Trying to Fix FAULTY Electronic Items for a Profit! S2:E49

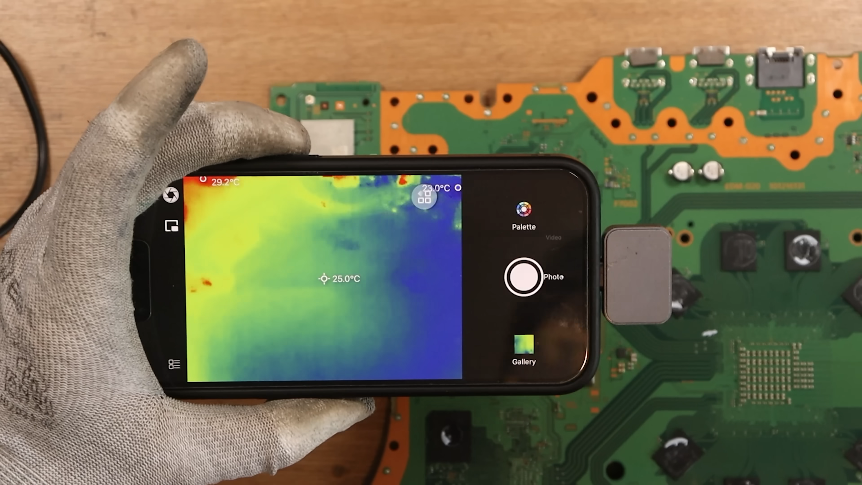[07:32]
On screen: spot 25.0°C, max 29.2°C
So I'm now going to take my thermal camera and I'm going to inject 0.7 volts into our shorted rail.
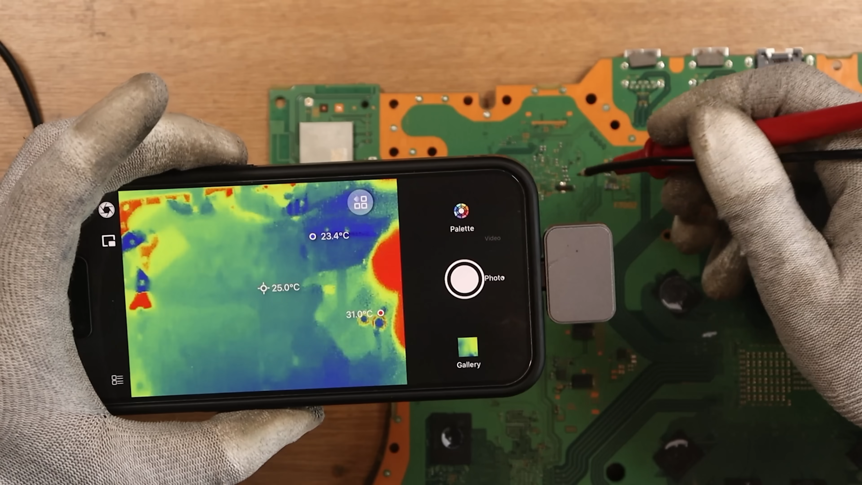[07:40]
On screen: spot 25.0°C
So let's see what lights up. Is it going to be this side? Or is it going to be the other side? We draw two amps worth of current and I can see it lighting up. Whereabouts is that? I can see it lighting up here on the other side of the board. Imagine if it's just the actual chip itself. That'd be interesting, hey? So let me turn it around now. And I'm going to inject on this side, just down here. And what area was it? Whoa, I think it's the chip. It's very rare that the chip goes bang for me. Very rare. Or it could be something else entirely.